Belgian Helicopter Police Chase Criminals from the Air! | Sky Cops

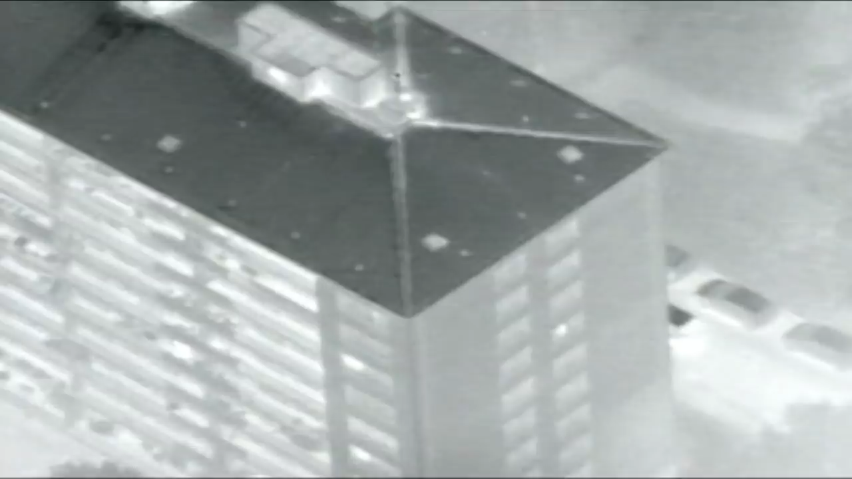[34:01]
Attends, je vois pas le building, moi, hein, parce que ça fait tellement noir. Mais je voilà, avance, le tout. Avance, parce qu'il est juste derrière le building. Ça va, je m'avance. Voilà, tu vois les trois buildings? Ouais, je vois les trois. Regarde sur la caméra, voilà.
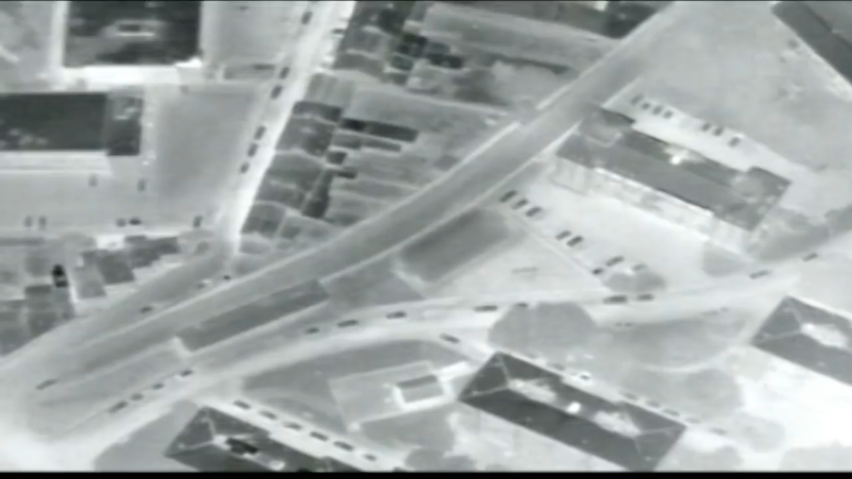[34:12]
C'est lequel? Le premier, le deuxième, le troisième? Le deuxième, ok, on veut. Deux personnes. Ok, je les vois. Moi, je vois pas la personne, mais je vois où ils ont garé la voiture. Ils vont en quelle direction, Philippe? Ils contournent, il y a un tout petit bâtiment au pied d'un, on dirait une chapelle comme ça. Oui. On dirait une chapelle, ils sont là en train de marcher, normalement.
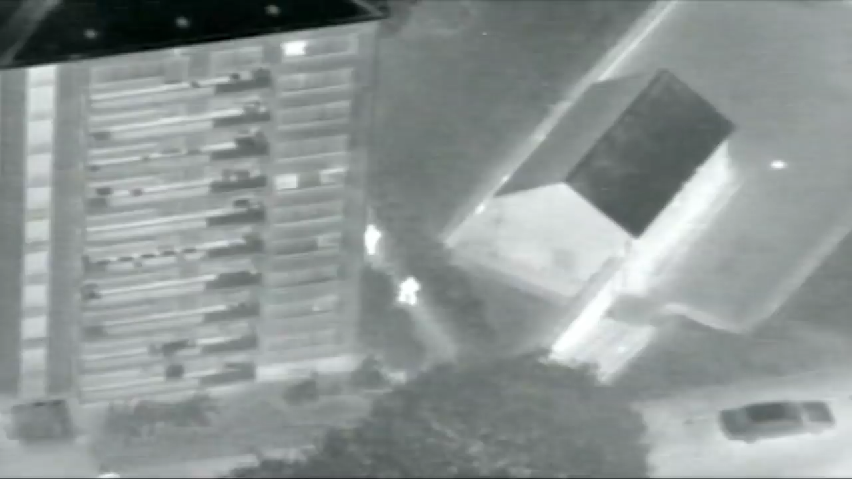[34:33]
Ok, je t'ai coupé par la queue. Ouais. La meilleure d'ici, c'est Rago. Les personnes sont actuellement en train de tourner autour des deux gros buildings qui sont le long de la meilleure. On les a perdus, en fait. Tout près d'une espèce de petite chapelle qui se trouve en contrebas.
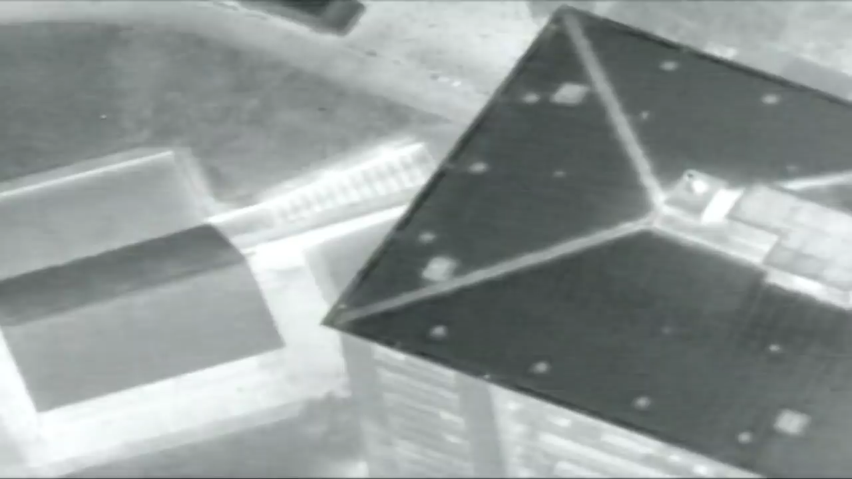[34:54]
Ok, je te vois tout là.
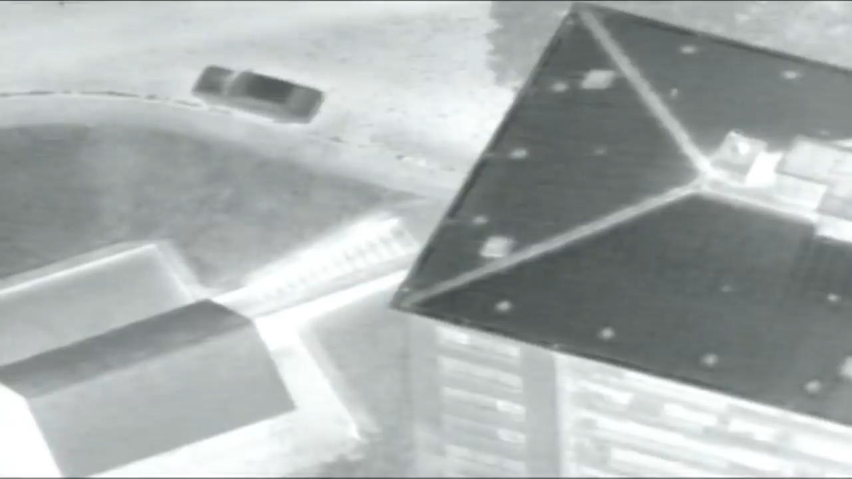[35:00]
Voilà. Moi je vois pas. Oh. Voilà, tu retrouves la petite chapelle, ils sont là juste à côté. Oui, en train de marcher à deux. Oui, maintenant je les vois dans le. Ouais, ils sont le long de la rue. Oui, voilà, c'est parce qu'ils sont à côté de la rue là, je les vois.
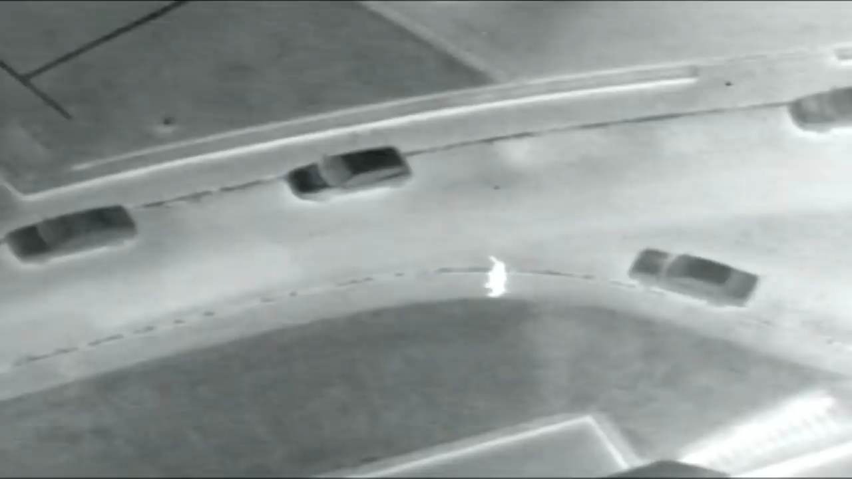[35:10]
Une fois qu'ils vont Ouais. Il s'éloigne de la rue, je vois plus rien, il n'y a plus de lumière. Ils descendent sur la chapelle.
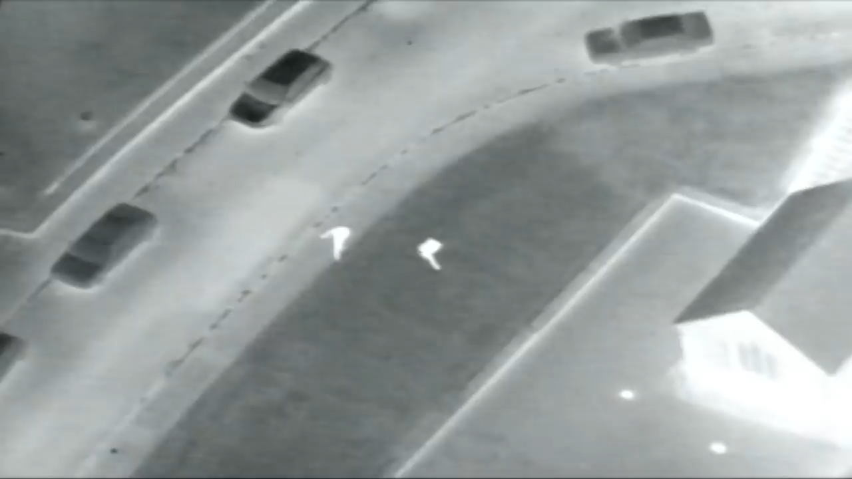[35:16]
Ouais. Ils descendent sur la chapelle, oui. Ah, ils sont tout pleins, on dirait. Qu'est-ce qu'il fait? Il a tombé, le gars, il est tombé par terre et on dirait qu'ils sont tout pleins.
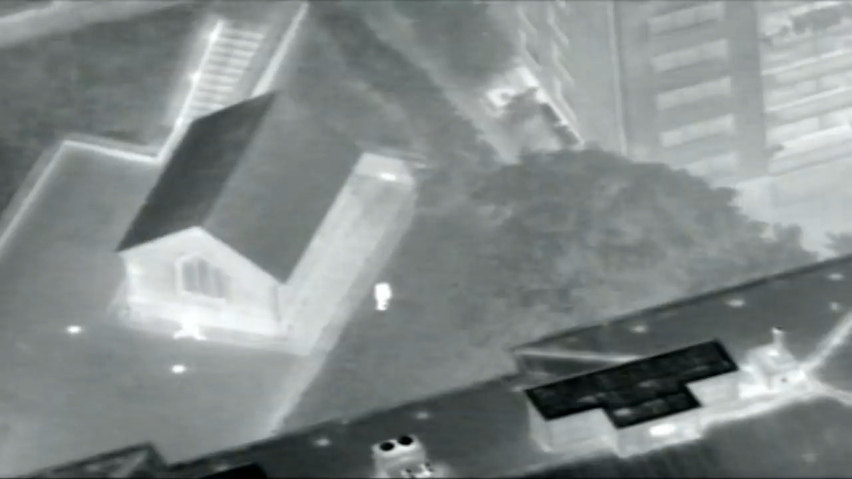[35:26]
Le TFO Philippe et son pilote survolent Namur.
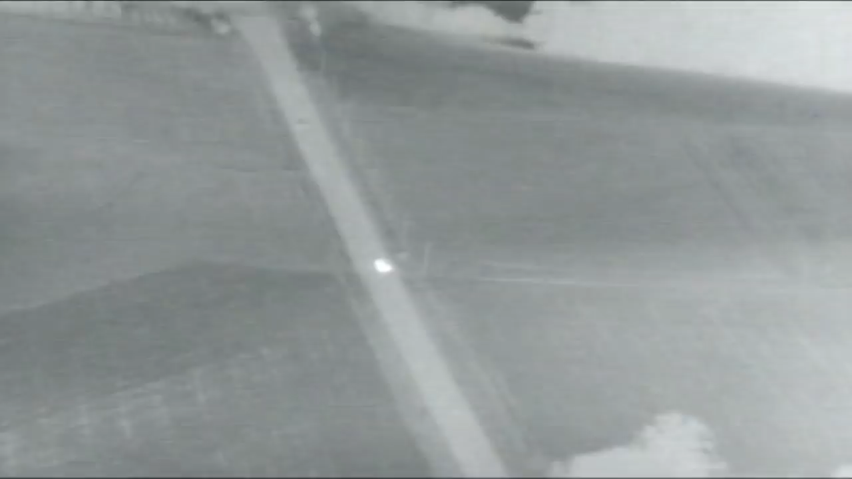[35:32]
Ils sont à la poursuite de deux fugitifs qui ont forcé un barrage de police et qui ont blessé deux agents pendant la poursuite qui a suivi. Coup de feu, coup de feu! Tire sur les collègues. Oh! Il a renversé le collègue! Les fugitifs tentent de s'enfuir à pied.
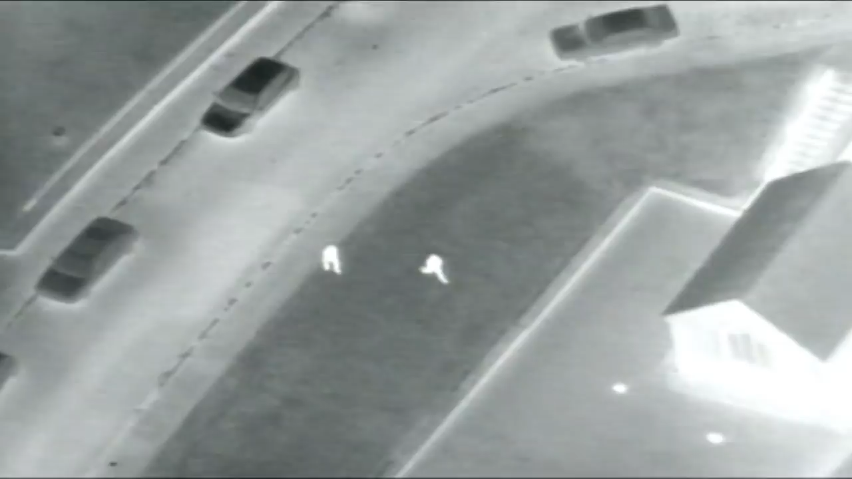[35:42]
Les deux hommes semblent totalement ivres au point qu'ils ont du mal à tenir sur leurs jambes. Qu'est-ce qu'il fait? Il a le tombé gars, il est tombé par terre et on dirait qu'ils sont tout pleins. Attention qu'il y en a un qui reste près de la chapelle et l'autre qui est au coin du bâtiment. Ok, ok. Ok, maintenant je vois la voiture avec le feu bleu ici, oui, en dessous. Ouais.
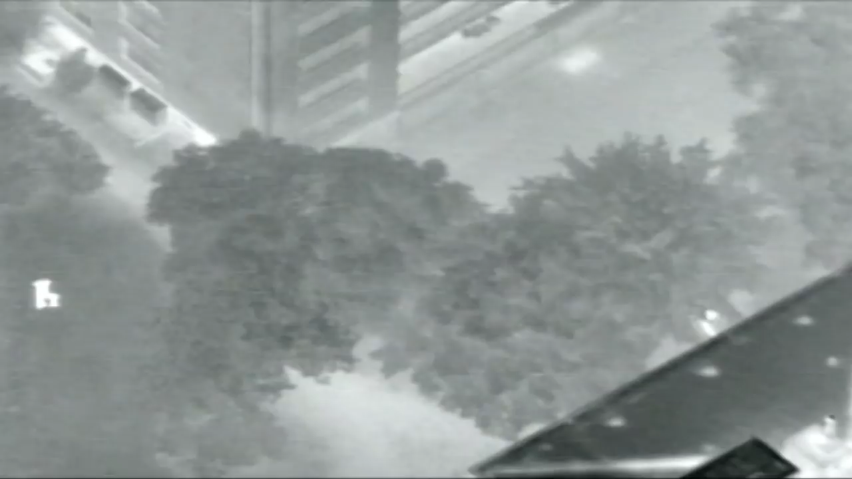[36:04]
Ok, s'ils arrivent... Ok. Ah ouais, ok, je vois le bleu. Ok. Oui, Namur, je ne sais pas quelle équipe exactement qui arrive là en premier avec son bleu. Les individus sont juste à côté du bâtiment, le long du bâtiment après la petite chapelle. Ils sont en train de marcher le long du bâtiment, là. Ah, Jürgen, ils sont juste cachés par le bord du bâtiment. Ouais, moi je vois personne, hein, je mets... Continue à tourner, continue comme ça. Je vais m'orienter sur le building, hein.
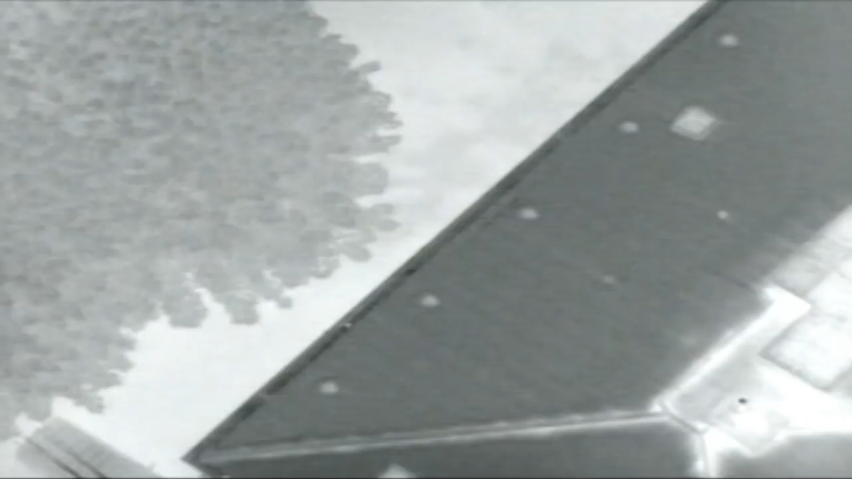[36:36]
Oui. Ils sont toujours autour du building, voilà, de la chapelle, voilà, du Madi, hein. Oui, c'est ça.
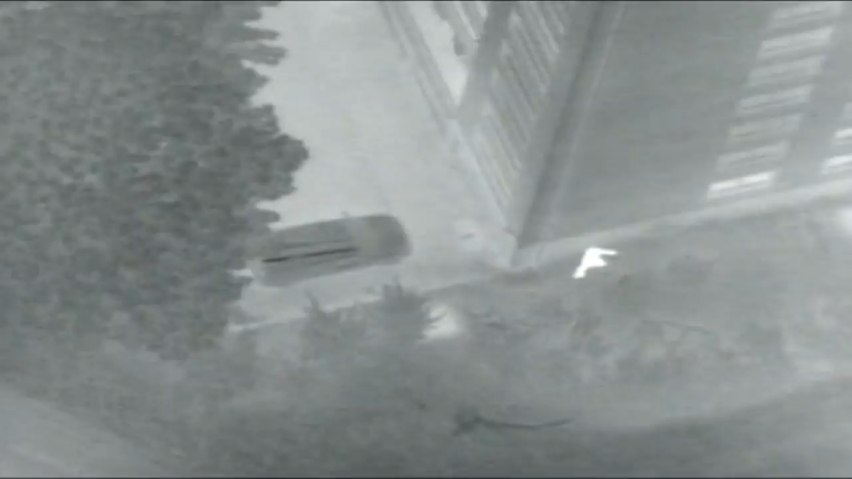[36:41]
Le building ici, voilà, il est juste là, ici au coin. Ils sont toujours... Non, il n'y en a plus qu'un pour l'instant que je vois. Et ils ne bougent pas, ils restent à côté. Ça se passe, là, parce que je vois plus le bleu. Ils sont juste à côté, je crois. Ils sont en train de rechercher le bon building, parce que comme il y en a trois, ils ne savent pas lequel c'est exactement. Et si je retire mon zoom, après je ne les vois plus. Ouais, je reste au dessus. Reste comme ça. Voilà, voilà, je vois l'équipe qui arrive là-bas.
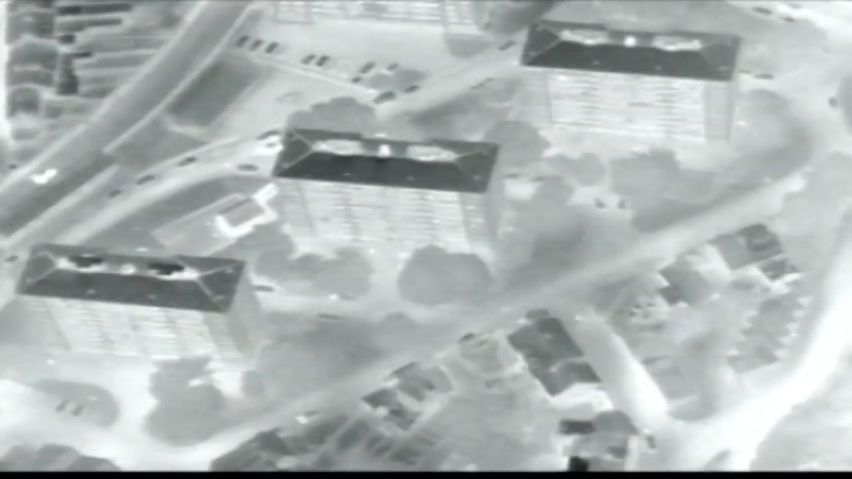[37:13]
Oui, Namur, ici c'est Rago, vous êtes au bon endroit, les types sont juste le long du bâtiment et un peu en dessous des arbres.
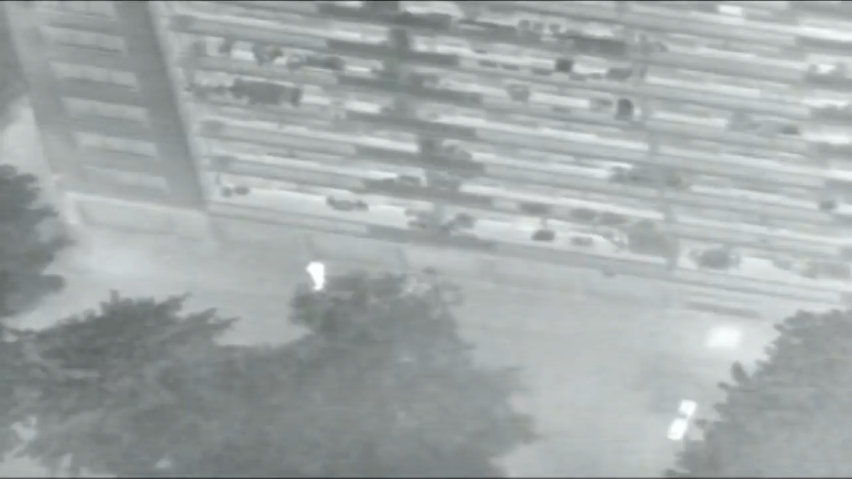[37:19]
Le long des bâtiments et en dessous des arbres, voilà. En plus, il fait toujours aller sa main comme ça, je sais pas ce qu'il fait avec. Il fait mal en chutant ou quoi? Ah, peut-être qu'il s'est blessé, voilà. Voilà l'équipe. Ok, je vais me mettre en ordre ici. Oui, Namur, c'est un des deux targets qui se trouve là en dessous du bois que vous êtes en train d'arrêter. L'autre, je crois qu'il est de l'autre côté du bâtiment. Okay. Je crois, hein. Et il était parti là quelque part, mais où il est?
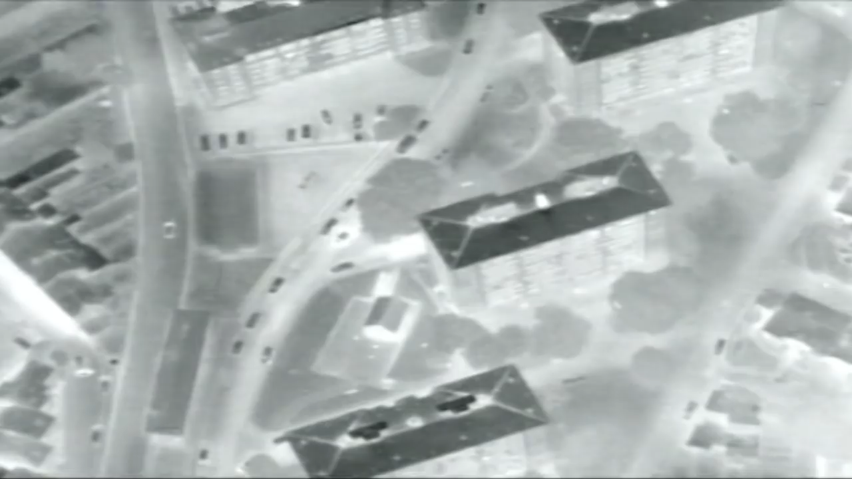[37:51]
Il a voyagé, il avait l'air plus serre que le... On en a un, hein. Ok, Roger, il y en a encore un, les gars.